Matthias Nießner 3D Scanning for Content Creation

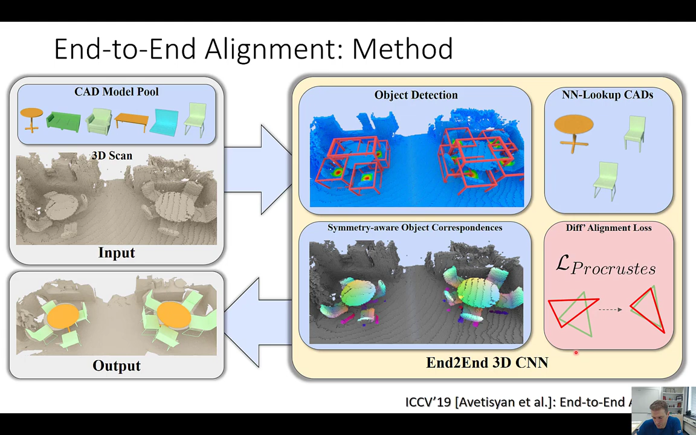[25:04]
And then we're running a progress method to align everything, and then we're getting some output. And one of the key contributions here is that this whole pipeline here can be run and trained into it, including the progress, which is differential. So in practice, these predictions look like these. We have here the input geometry, detected object plus center predictions. Here we have the occupancy, like what's on the object and what's background. That's binary. And here we have these coordinates, and I'm just going to call them correspondences for now. Each of these correspondences tell us these are color values. They're basically x, y,
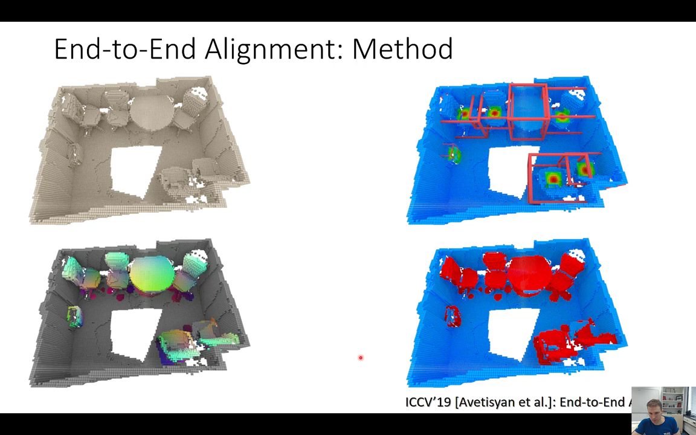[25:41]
and z coordinates that tell you where in the canonical pose of the object would that correspondence predictor. So where is that point in the 3D scan on top of the object? Right. But it's not the heat map as we had it before. In this case, it's with the direct correspondence. And these are, we call these symmetry, symmetry away object coordinates. And this is kind of one of the key ideas. There was a paper by Leo Givas' group, normalized object coordinates, a little bit beforehand. And we modified that to deal also with symmetries. And so we're basically mapping every scan voxel into the unit cube of the canonical coordinate space of all objects.
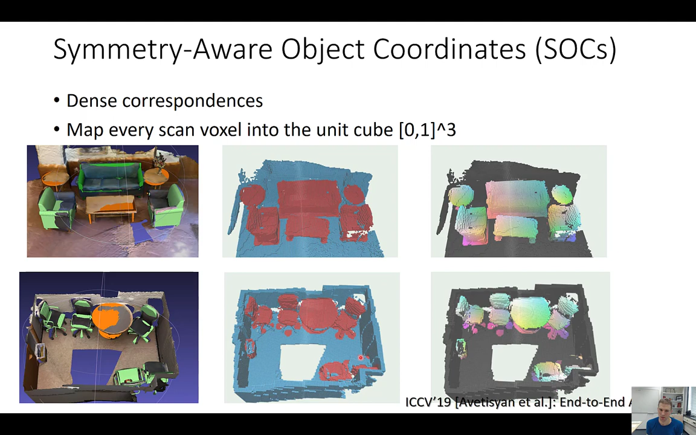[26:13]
And this way we have correspondences, and we can use them for the optimization. So network architecture-wise, this whole thing looks like that. We have here an input scan. We have an encoder-decoder structure. It's kind of like a mask rcn3d. We're doing object detection, bounding box regression, getting an object descriptor for each box, getting a descriptor for every CAD model, trying to do matching here, retrieving the right object. We're doing the right scale and the regression.
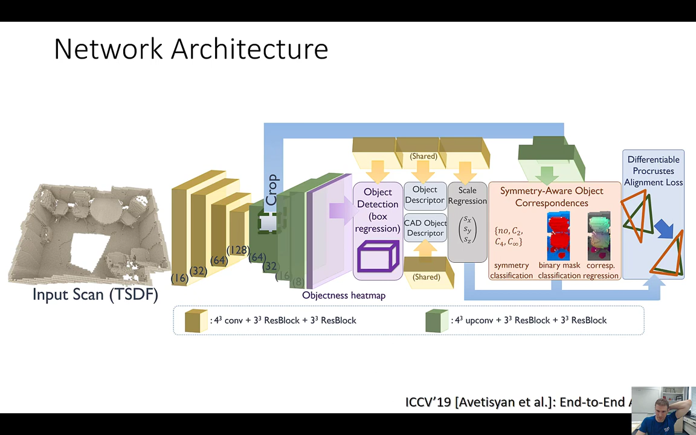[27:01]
And this whole thing is trained end-to-end, including the progress method, which is actually differential. And I get this to in a second. And we'll show that this differentiability is quite important and it helps quite a bit. Okay. The symmetries, don't want to go into too much detail here. Basically, we're breaking the just by predicting the implications from result symmetries, right?
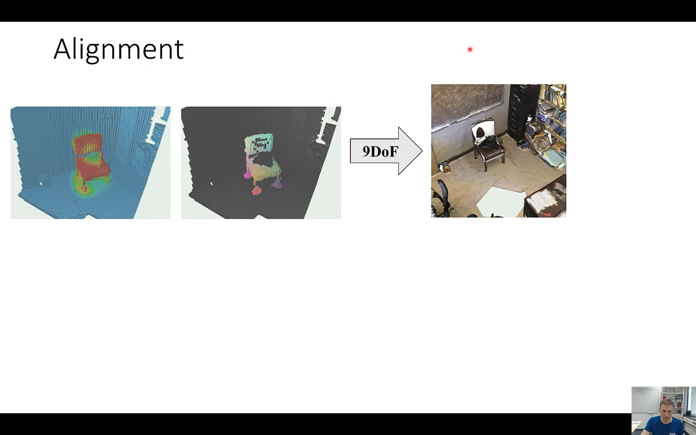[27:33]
Here we get another example here. And the thing that I mentioned is this alignment via progress, right?
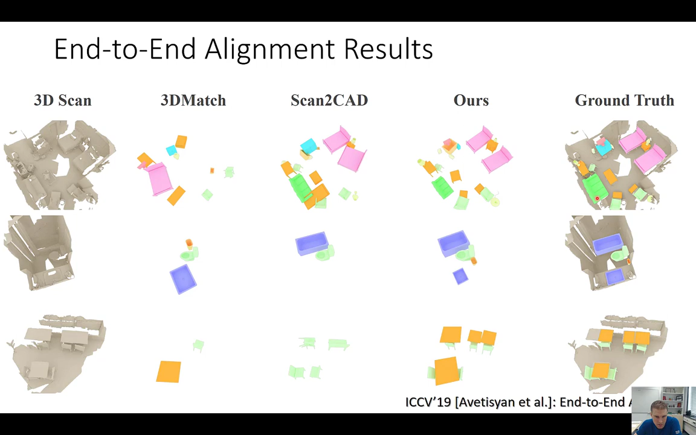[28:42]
Perfect, but close. And here we have a few more scenes that also look pretty good. Here's a few more examples. Yeah, but maybe looking at the quantitative results is more interesting.
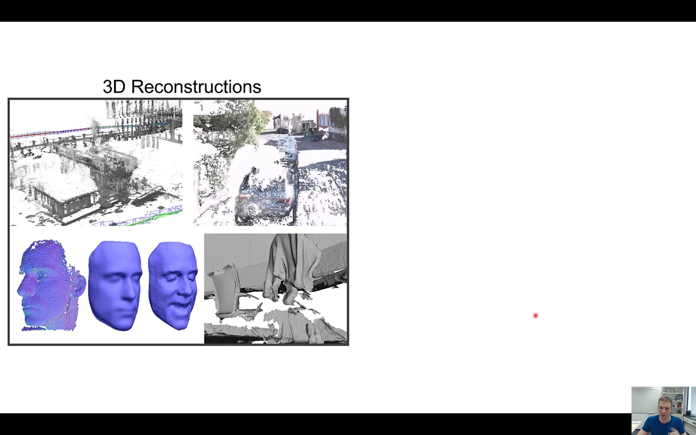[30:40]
But here we see this is Kitty, this is Ellis Diesel and the Spunnel Fusion. And these reconstructions, they get you, they want them to look like this in computer graphics, right? So this is like this, this kind of photorealistic reconstruction that we would love to do. Still a long way to go, but we're making good progress, I think, on the way. Yeah, so with this, I would like to come to an end. I would like to thank all my collaborators, especially Angela Dye, who has been doing a lot of the completion works.